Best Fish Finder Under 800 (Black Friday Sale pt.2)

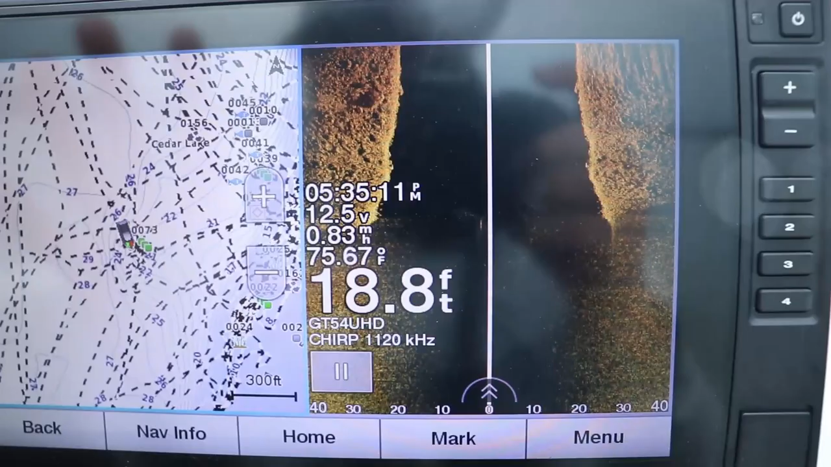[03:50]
On screen: depth 18.8 ft, water 75.67°F
It doesn't matter where you are. But the next unit that I'm going to talk about which is the Humminbird Helix 7 Mega Side Imaging G3N.
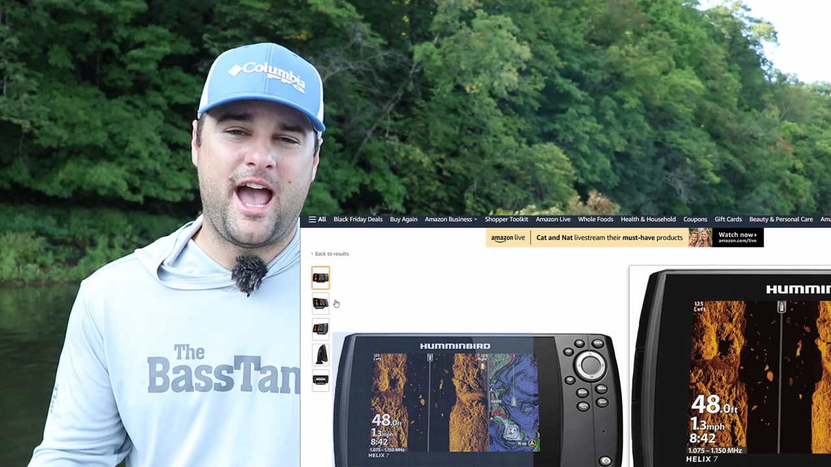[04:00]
On screen: depth 48.0 ft, speed 1.3 mph
Actually accepts both Navionics and a Lake Masters car. So the second one I want to talk about is the Humminbird Helix 7 Mega Side Imaging G3N.
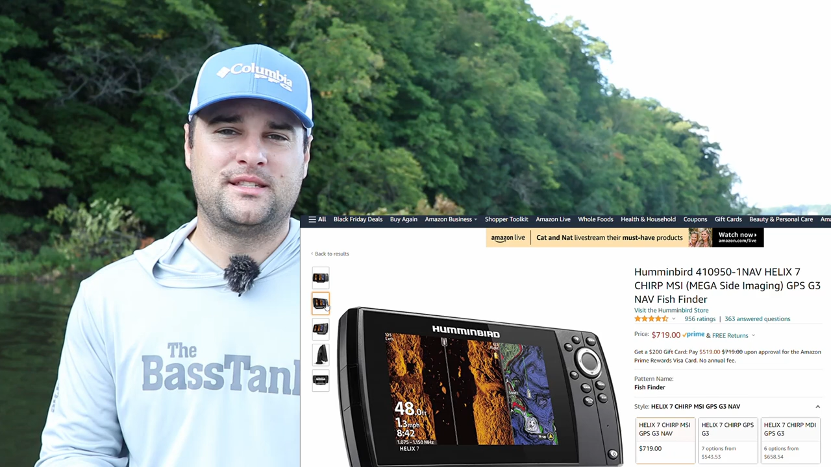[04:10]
Again another mouthful but basically this has your Mega Side Imaging, your Mega Down Imaging, your 2D traditional sonar with chirp frequencies.
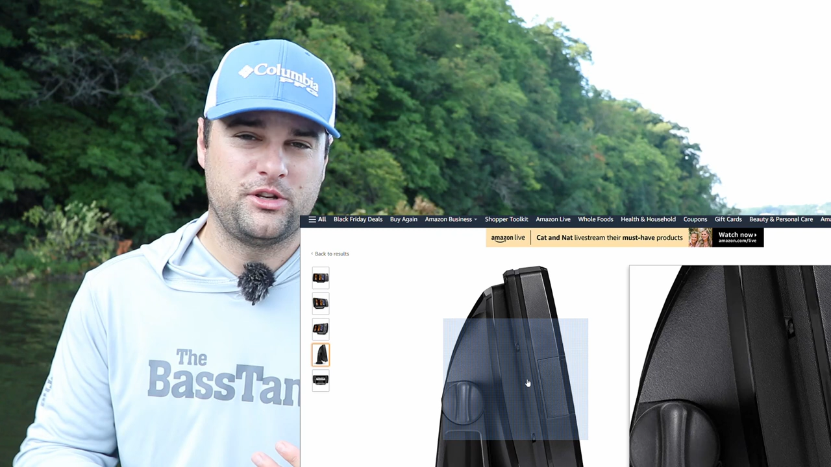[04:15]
Has a built-in Humminbird Lake Masters mapping system to it.
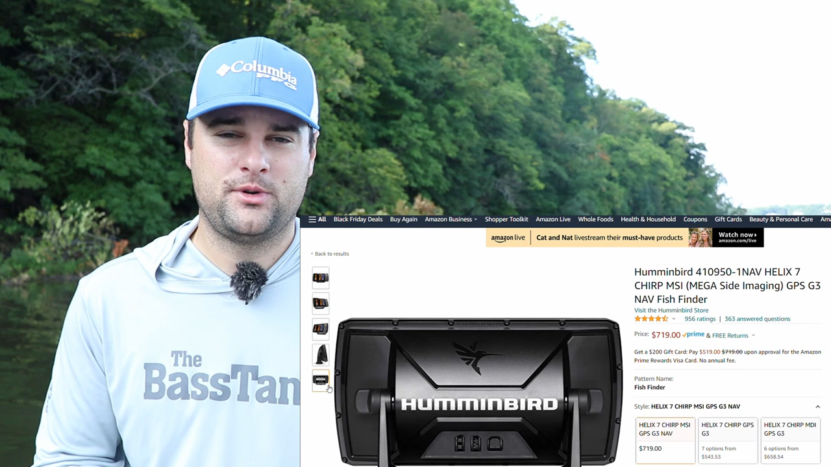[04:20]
Comes with a SD card slot that you can update either Lake Masters chips or Navionics chips through buying a new mapping system.
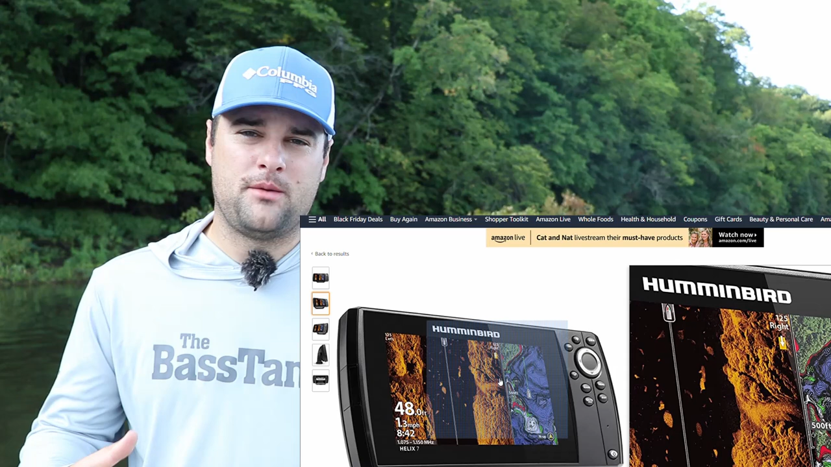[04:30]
The Humminbird Helix 7 is compatible with other Humminbird Helix units in its class. You can connect it with a Humminbird cable that they have.
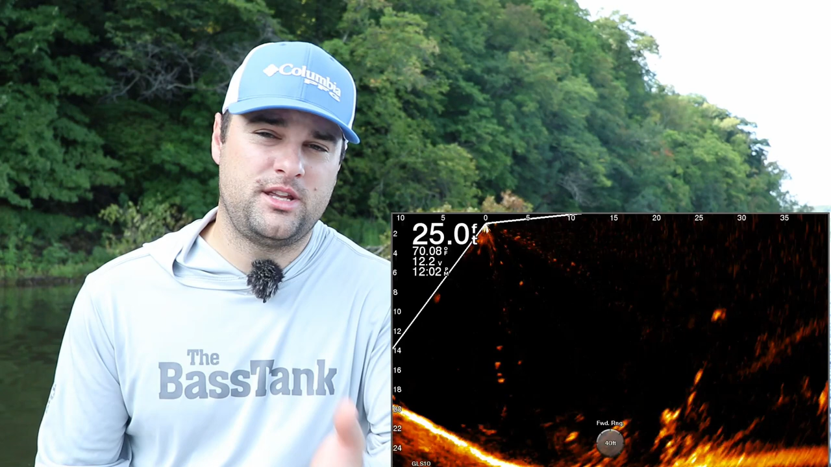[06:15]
On screen: depth 25.0 ft, water 70.08°F
The Humminbird Helix 7 is also compatible with the Mega Live as long as you get a newer generation Helix 7.
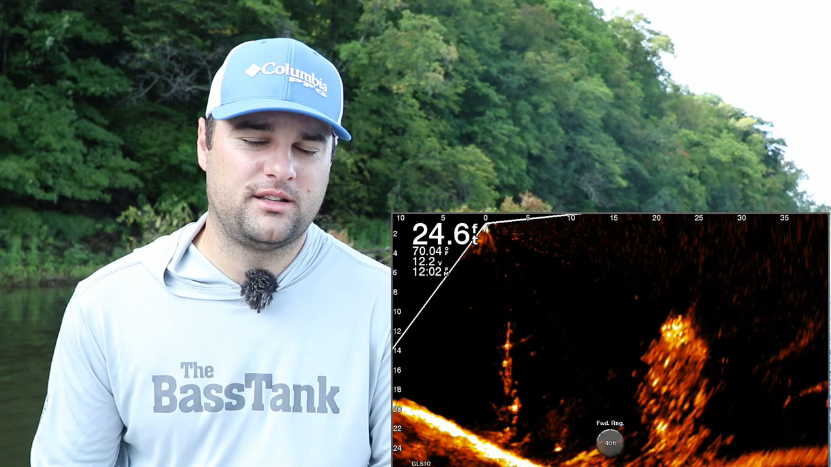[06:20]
On screen: depth 24.6 ft
So they're compatible with your forward-looking sonar. They're compatible with your trolling motor. So now we got to think about okay what trolling motor what sonar unit am I thinking about buying in the future?
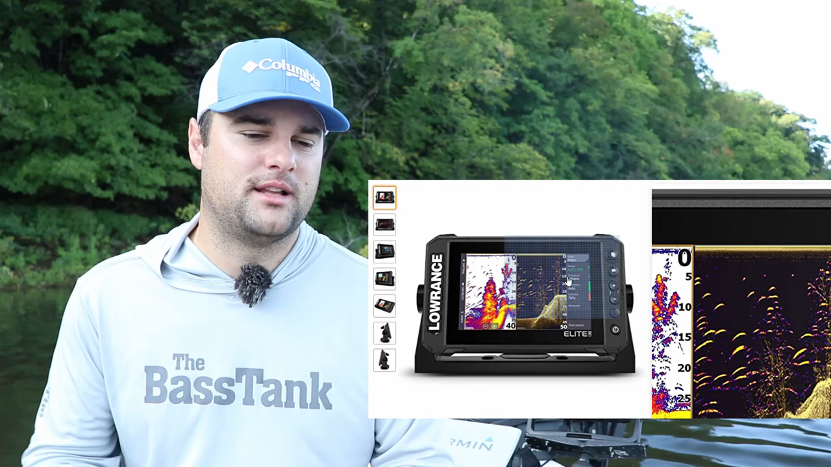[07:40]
Great unit but I would expect it to have a little bit better tech. So the Laurent Elite FS series does have chirp capability for its 2D sonar but it does not have any type of mega imaging for its down scan or side scan technology.
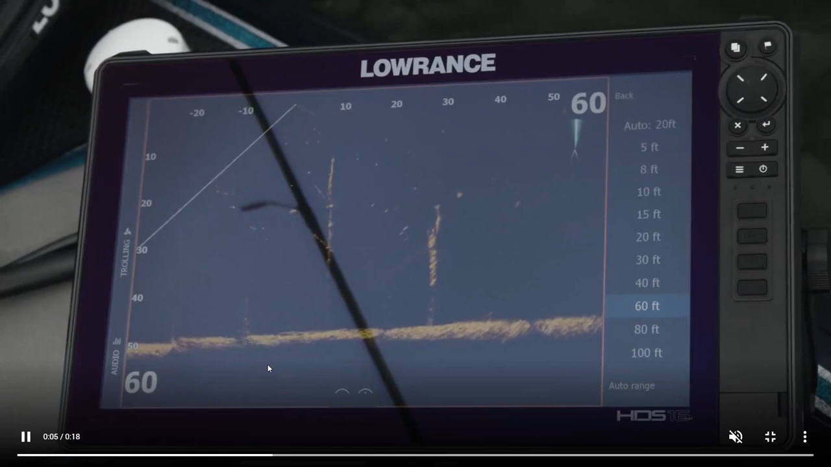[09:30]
At least that's what it shows on the Laurent's website.
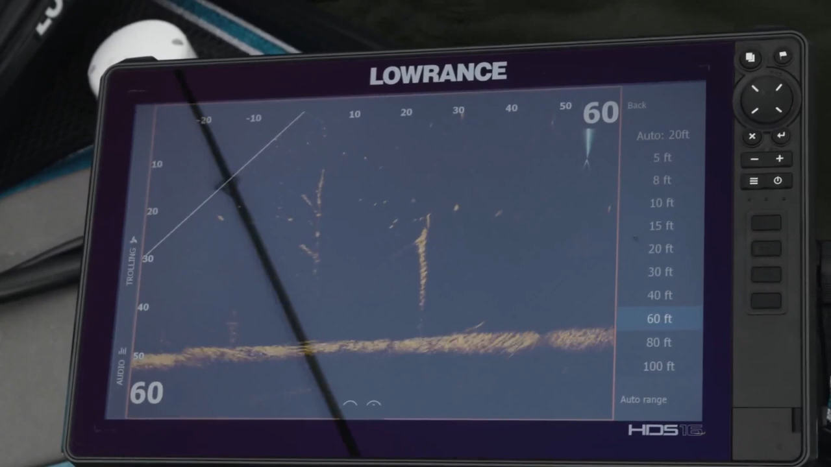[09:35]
So I think it's LiveSite and ActiveTarget are the two forward-looking sonars that Laurent's puts out.